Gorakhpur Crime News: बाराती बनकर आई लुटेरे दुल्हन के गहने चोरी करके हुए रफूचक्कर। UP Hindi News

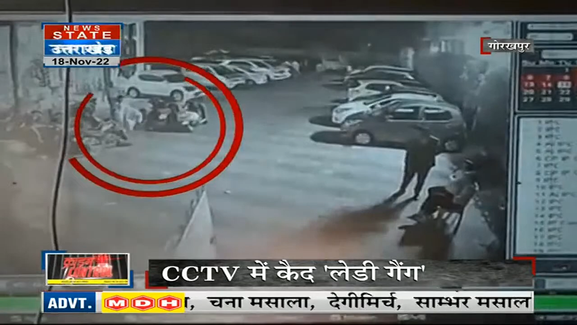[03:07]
اب سی سی ٹی وی فوٹج کا دوسرا حصہ بھی دیکھ لیں دیکھئے دو مہلہ ہیں بے خوف انداز میں میریج لون سے بہار آتی ہوئی دیکھ رہی ہیں ساتھی ان کے ہاتھ میں بیگ بھی ہے اور اتنا ہی نہیں ان کے پیچھے پیچھے ایک شخص بھی جاتا ہوا دیکھ رہا ہے میریج لون کے باہر سیکیورٹی گارڈ سے لے کر انہ دیکھنے والوں کو لگا ہوگا کہ شاید کوئی مہمان ہے اور اسی لئے کسی نے انہیں روکنے کی جیمت نہیں اٹھائی
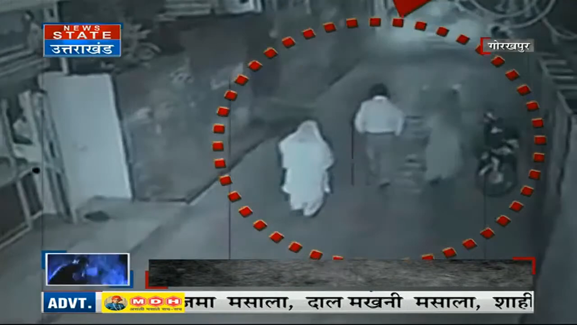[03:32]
تو دیکھا آپ نے کیسے یہ بین بلائے باراتی بڑے اتمنان سے چلے تو گئے لیکن وہاں پر لگے سی سی ٹی